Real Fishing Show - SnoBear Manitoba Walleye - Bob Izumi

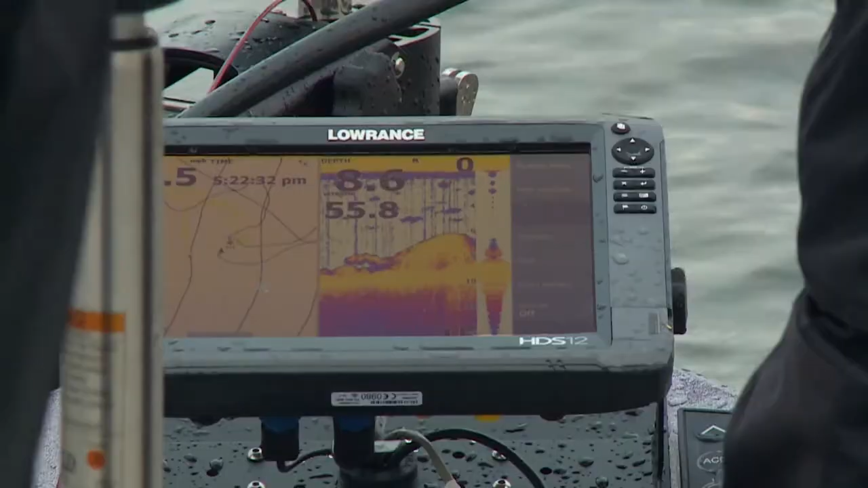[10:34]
We come to it, we come right to it, and mark a fish right on it, and you drop down that thin fisher and catch him. Come here, fella. Got that hook in his bottom jaw. I don't feel like getting the hook in me with it.
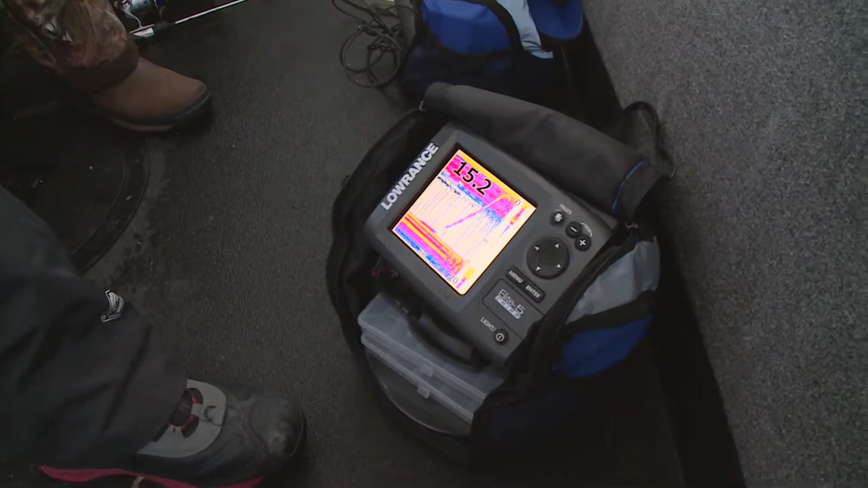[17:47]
On the bottom too, look at that. See it streaking up. That was pretty cool.